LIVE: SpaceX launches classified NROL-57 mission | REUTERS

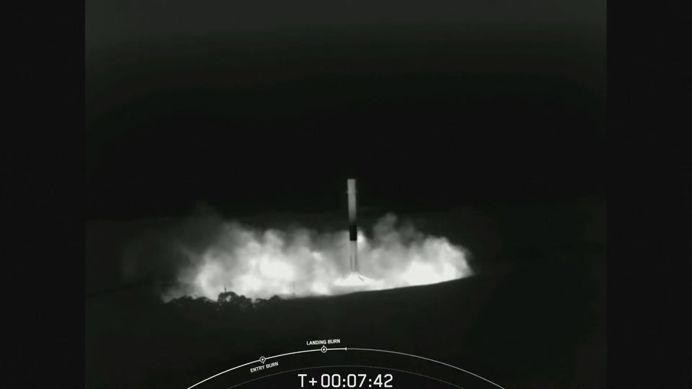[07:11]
Stage one, landing confirmed. And there you heard the call-out for a successful landing of our Falcon 9 rocket. Stage two is under terminal guidance.